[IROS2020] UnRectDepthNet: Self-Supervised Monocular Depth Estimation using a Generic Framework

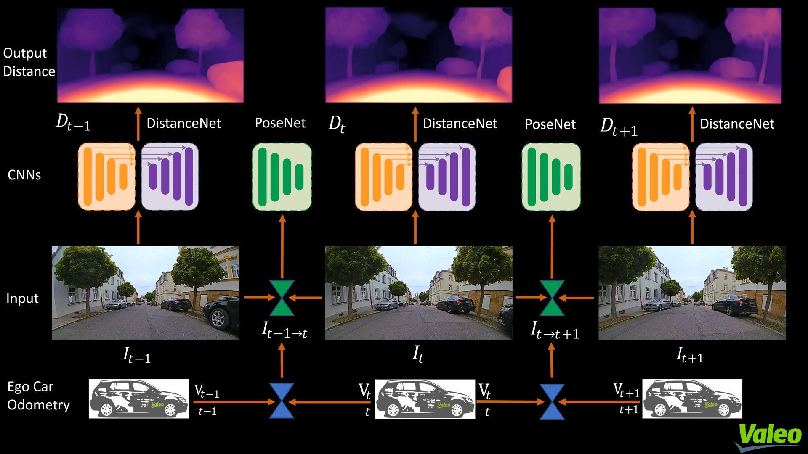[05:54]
This mainly facilitates the distance maps practical use case for self-driving cars.
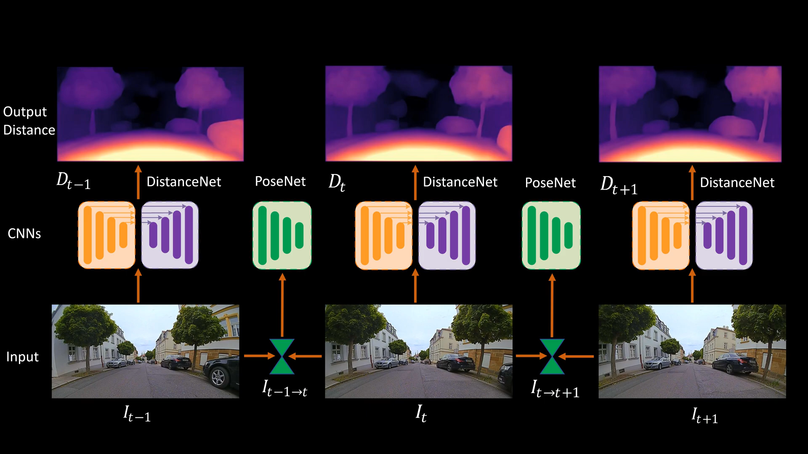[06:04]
Coming to the losses, we introduce a photometric error warped for both forward and backward sequences. More constraints are enforced by adding a cross-sequence consistency loss.
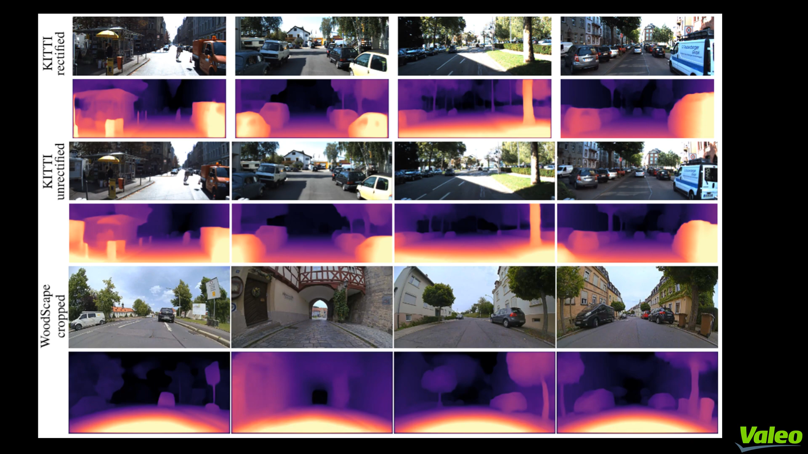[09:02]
I would like to showcase some results from our unrect depth net model using a generic training framework on the kitty unrectified test sequences.
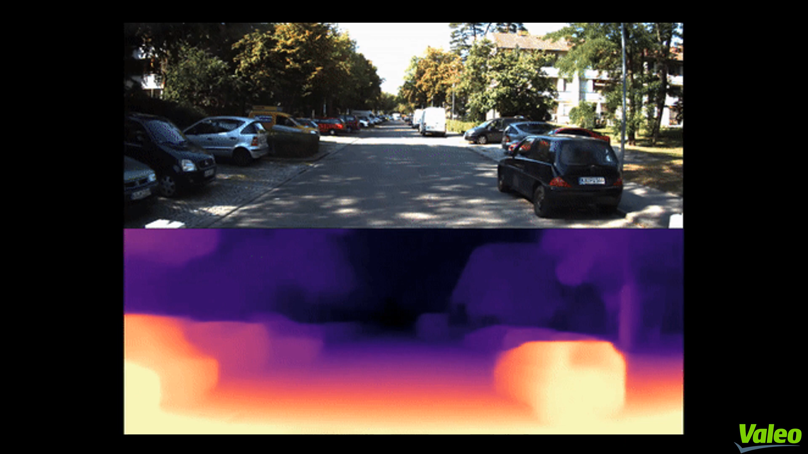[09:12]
Also, let us look into some results on the fisheye woodscape dataset where
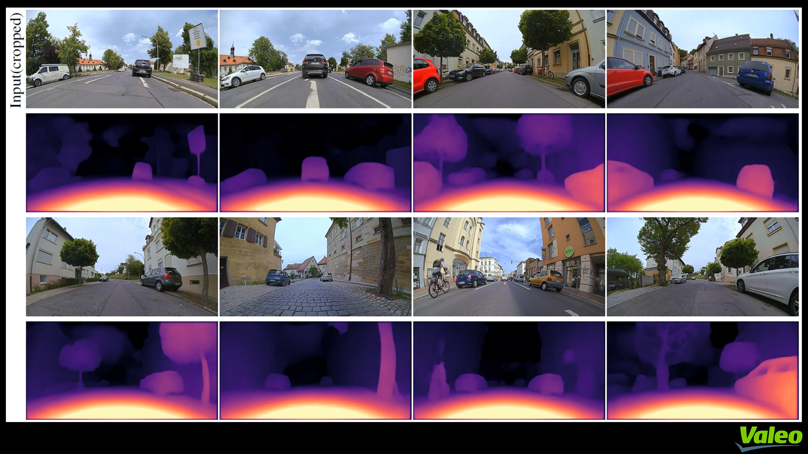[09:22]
our model produces sharp distance estimates and incorporates the distortion introduced by fisheye images which can be seen in the top left and right images due to the strong usage of sub-pixel convolution. Let us look into few test snippets from the fisheye woodscape dataset.
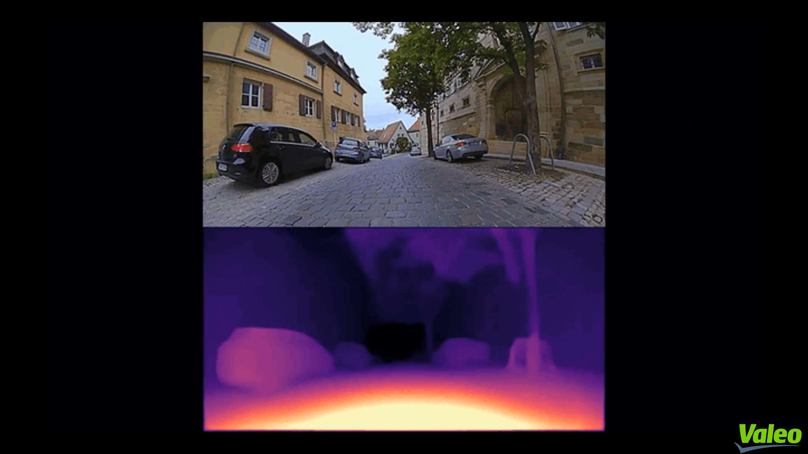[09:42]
Finally, we showcase the depth estimation results on the kitty rectified dataset compared with previous state-of-the-art approaches.